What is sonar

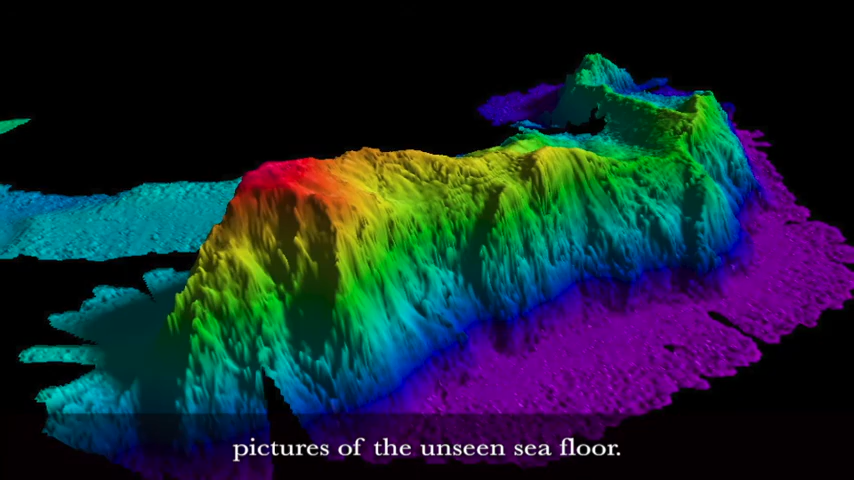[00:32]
Multi-beam echo sounders, shown here, measure the depth of the seafloor.